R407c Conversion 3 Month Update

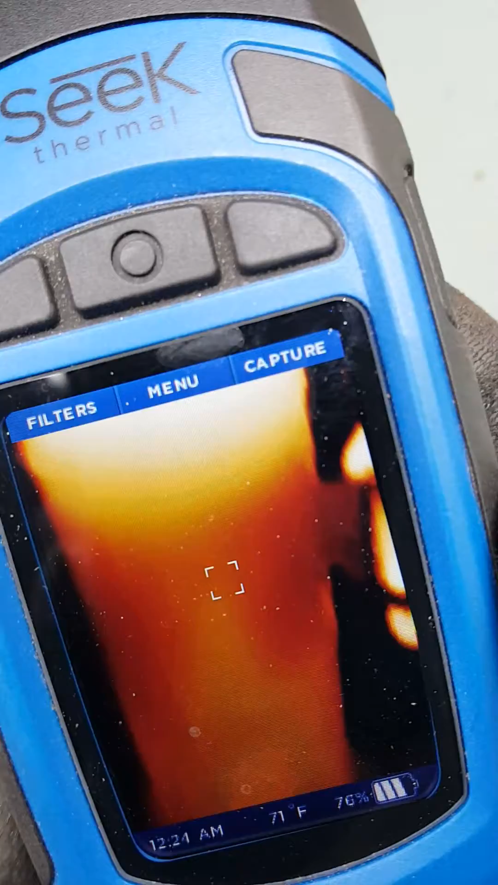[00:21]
So, see the bottom of the compressor is warm.
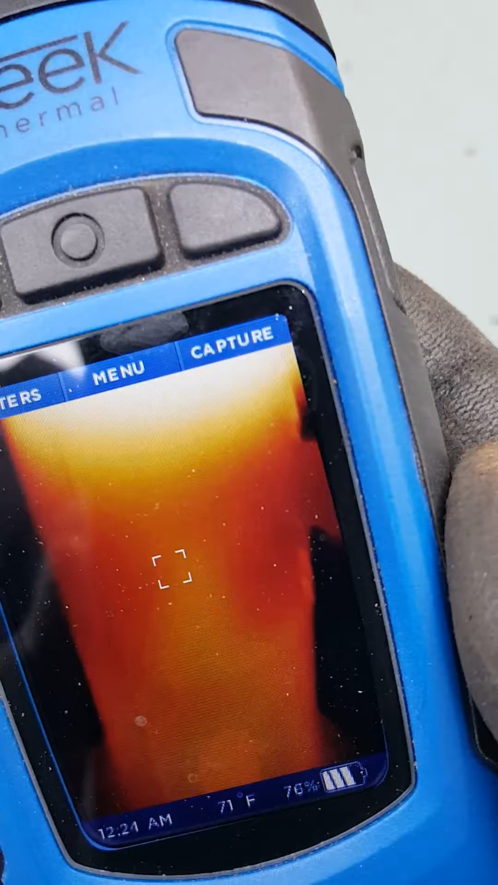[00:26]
On the thermal camera, we've got plenty of oil down there.
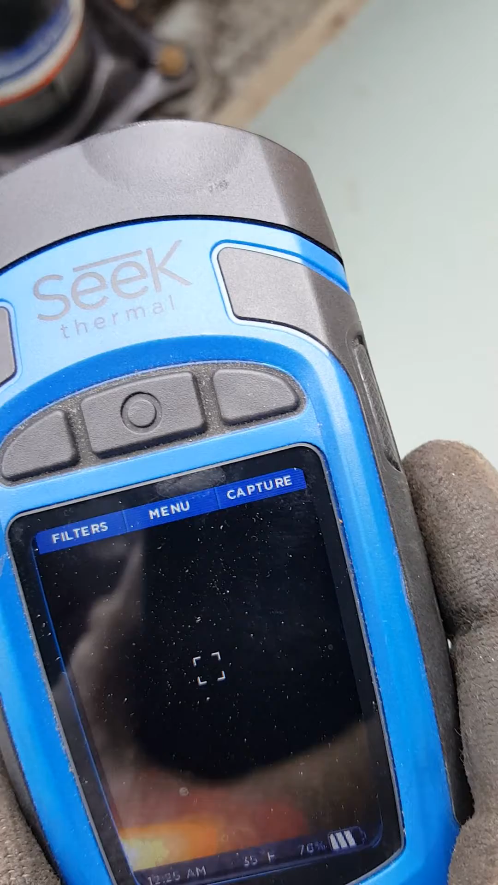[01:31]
The evaporator is completely cold, so the evaporator is full of refrigerant.